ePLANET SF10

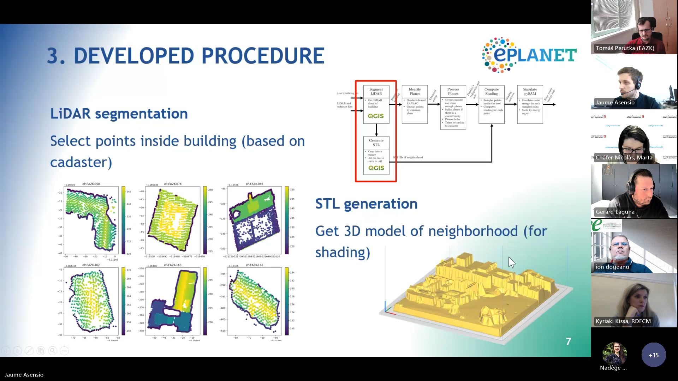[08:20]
And since this was using geographical data, in this step, we also obtained the 3D model of the neighborhood, which is this 3D shape yellow here, that is used for shading in the next steps.